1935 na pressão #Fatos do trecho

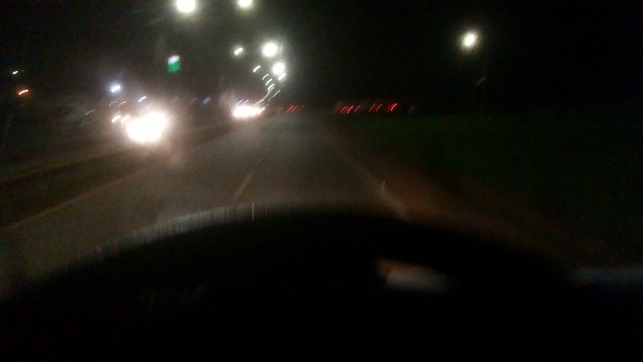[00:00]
Olá a todos do TGP1985, vem pra quem curte o noturno hein galera Vocês podem perceber que o meu farol direito, ó, tá um pouco pro chão Pra esquerda tá bacana Aí eu vou levantar ele, acabei de descarregar ali